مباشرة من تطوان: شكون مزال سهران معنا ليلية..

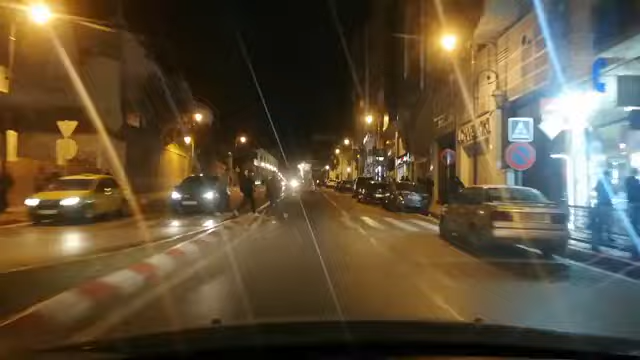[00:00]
مرحبا بكم معنا في هذا البد المباشر في جولة ليلية. شكرا ما زال صهران معنا الليلة. طبعا انطلقنا معكم شارع خير بن دولي على مقربة من مدراسة بيلار عفوا من مدراسة خاسين توبيلا بنتر اسبانية وسط المدينة في تجاه شارع عشر امي وصولا
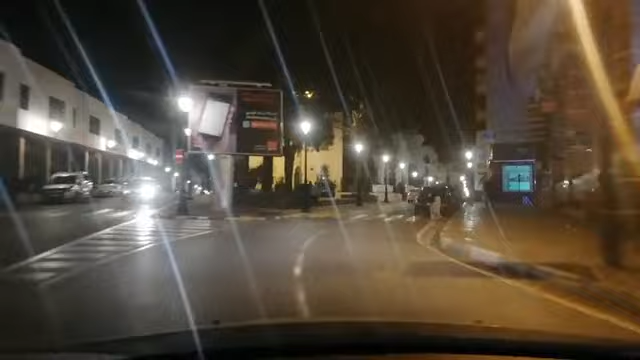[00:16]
الى ساحة مولاي المهدي او كما يحلو السكين المحليات التوانية بلاسا بريمو او الخاصة.
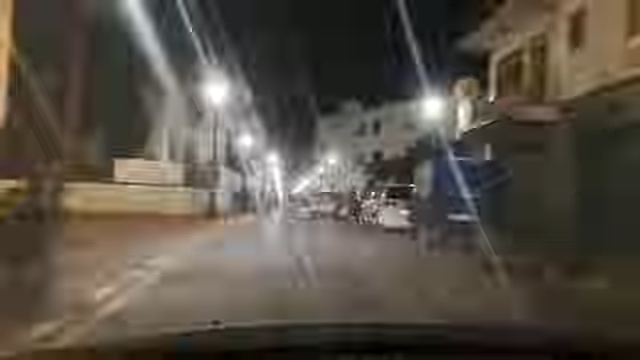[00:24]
اذا مرحبا بكم معنا مجددا في هذا البد المباشر ليلة من تطوان الحمار البيضاء. فهد شكرا ما زال صهران معنا الليلة. برحبا بكم. كورونا المدون دي لكم كيفاش دايرة.
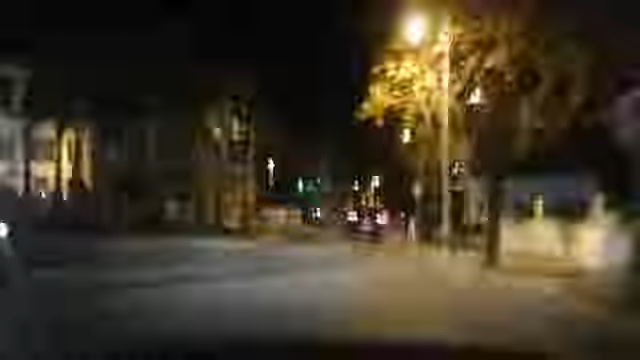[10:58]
متبعين كما تشوفوا سنمعكم المدار هذه المحطة الطرقية القادمة ندير الجولة عبرها هذه الأزقة الجميلة مدينة اطول اللي عند الطابع السوراتي والاندلوس الإسباني كذلك إلى مساء النور مساء الخير شايماء شايماء مرحبا اذا متبعين كما تشوفوا نحن افتجاه
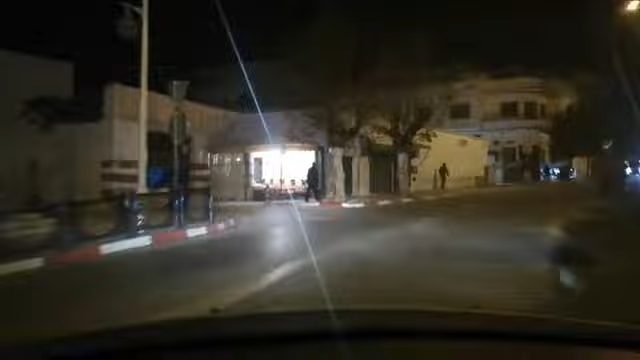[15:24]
كان معكم احمد معتكي كيف كان عادة في هذا البت المباشر جبرت راسي في اتجاه الحي سيدي طلحة اتمنى ان تقديم معنا وقت جميلة في هذه الجولة الليلية جمعة مباركة والعشاقين للحب اقول لكم عيد حب سعيد اتمنى لكم توفيق في حياتكم